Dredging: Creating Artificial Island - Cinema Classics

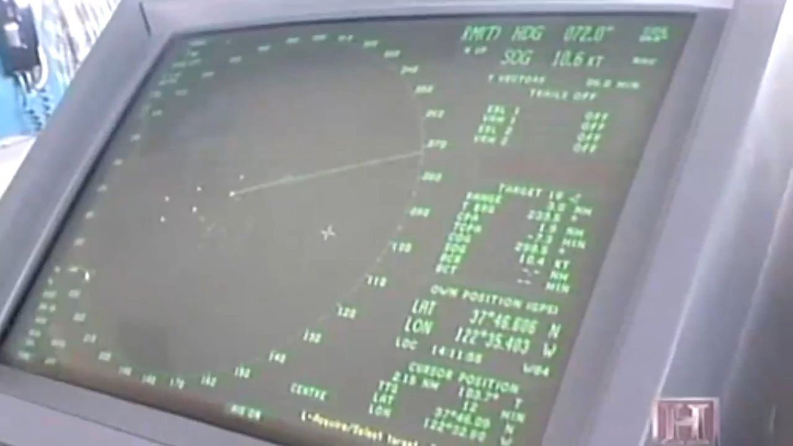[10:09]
We have automatic radar-plotting aids. We have automatic vessel identification systems.
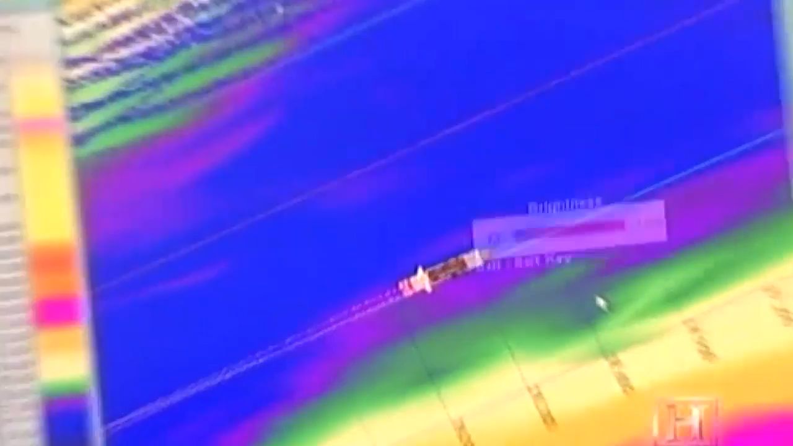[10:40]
The newest technology makes visible what dredge operators could only imagine for hundreds of years. This is called the pit.